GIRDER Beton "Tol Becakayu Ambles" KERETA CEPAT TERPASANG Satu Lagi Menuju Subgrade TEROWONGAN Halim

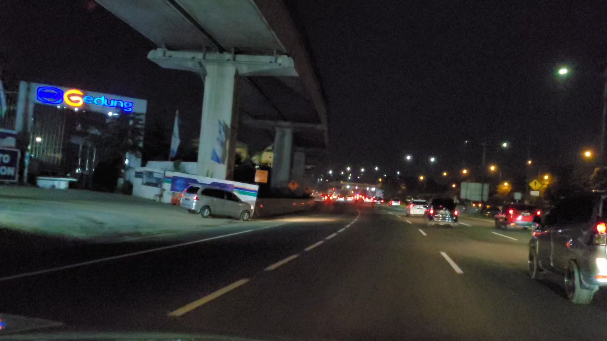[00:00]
Halo semuanya, halo sahabat youtube bertemu kembali bersama Bang Ardi malam hari ini di jalan tol dari arah Halim menuju ke arah Bekasi ya,
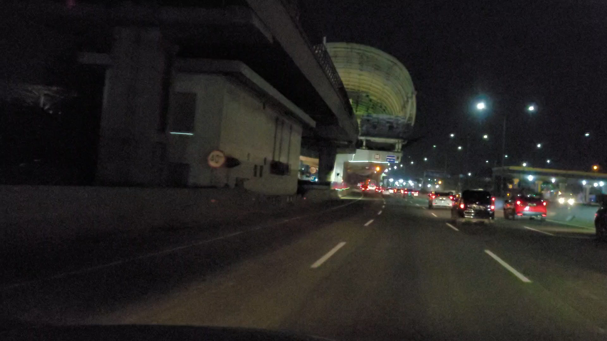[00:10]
seperti yang kita dengar siang ini ya hari ini dimana ada hoax tentang jembatan tol becak kayu yang amblas sebenarnya itu adalah ini ya adalah sambungan dari jirder-jirder kereta cepat di kota Bandung di sebelah yang ini ya, di sebelah si LRT Jabodebek yang kiri ya nah,
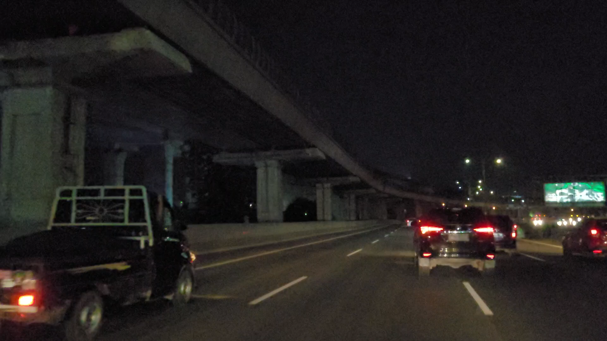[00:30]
si jirder betonnya itu dipasang karena memang sudah mendapatkan kesepakatan dari masyarakat ya kita lihatnya malam karena kita lihat kembali apakah ada jirder baru yang dipasang
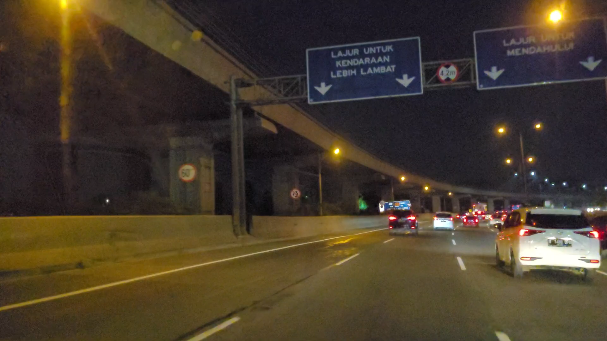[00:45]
sehingga si jembatan tolnya tersambung lebih ke depan ya nanti kita lihat di depan jadi si jirder tersebut ya dipasang di atas jembatan tol antilop antilop ya, curup ya curup raya ya nah, sehingga menutupi dari si jembatan ya menutupi jembatan tapi masih ada space ya space di atas jembatan sekitar 1,7 meter nah ini ada di video
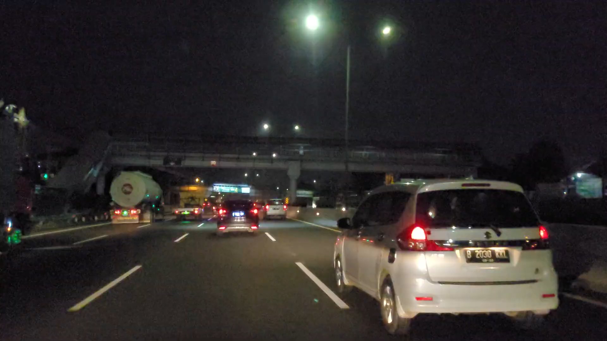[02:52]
oke kita nanti lihat di bagian kanan ya sayang malam ya agak gelap tapi gak apa-apa kita akan melihat pekerjaan siang ini di malam hari karena kebetulan lewatnya di malam hari nah di bawah sini ya di bawah jalan yang kita lewati itu ada tunnel dua terongan sorry satu terongan ya tapi isinya nanti dua rel kereta cepat Jakarta Bandung ya dua arah lah tentunya yang melintang dari arah sana ke belakang kita tadi ya dengan panjang terongan kurang lebih 1,8 km